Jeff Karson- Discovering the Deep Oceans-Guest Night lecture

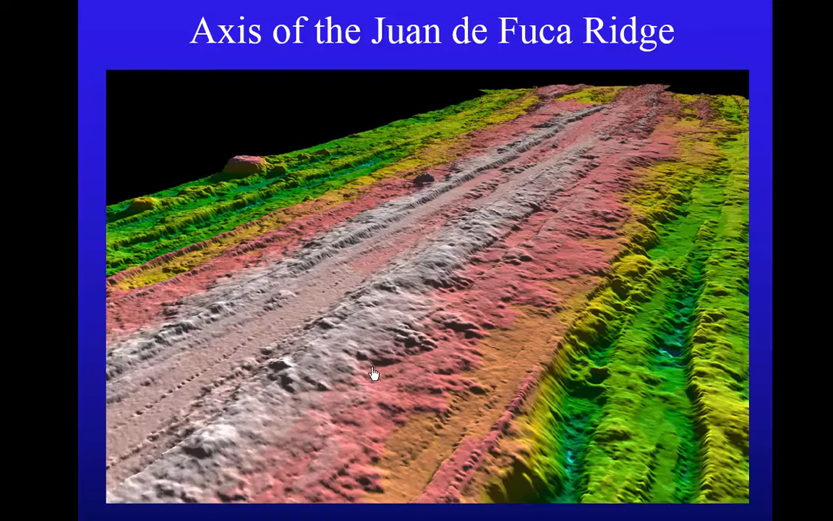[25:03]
because they're very young, have no sediment cover on them at all. Our detailed maps of the surface of those often show that there's a tiny, tiny little ditch that you can see here. That ditch is, you know, not as wide as a museum here. And that's where all the lava is pouring out of the sea floor and spilling down the edges of the spreading center. And you can see this scalloped, lumpy pattern shown in these slightly different colors
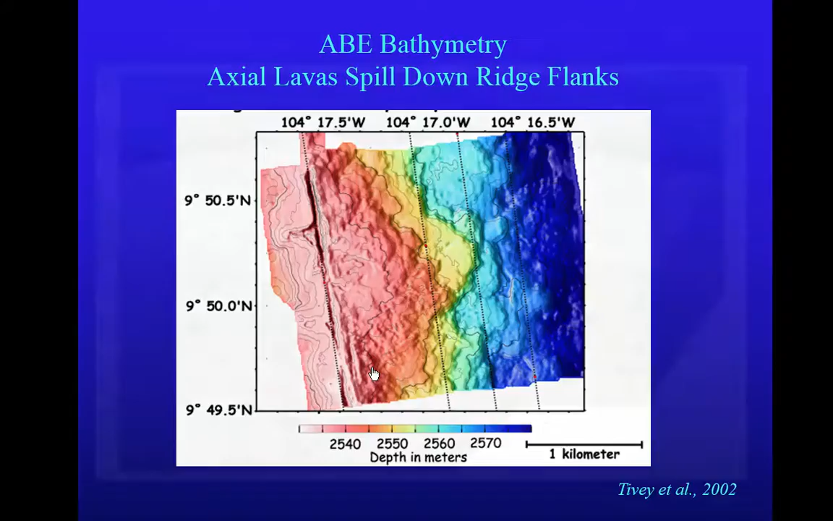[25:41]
corresponding to different depths that show those lava flows going down the side of the spreading center. Overall, this schematic picture gives a sense of what that looks like.
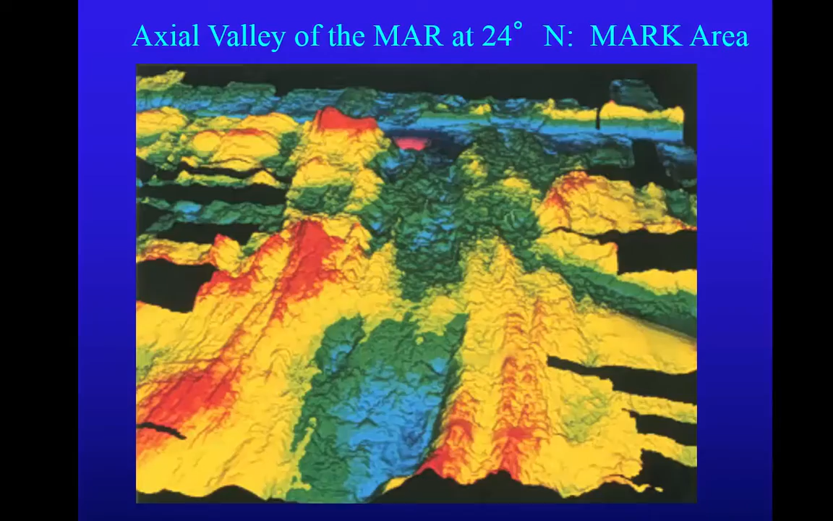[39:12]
Like all rift zones, it's segmented. That is, there are individual pieces of rift that are kind of linked end-to-end, kind of like little lynx sausages or something. Here's that same part of rift valley over here on the right-hand side of the screen. And you can see, in this case, it intersects a big transform fault just at the top of the diagram.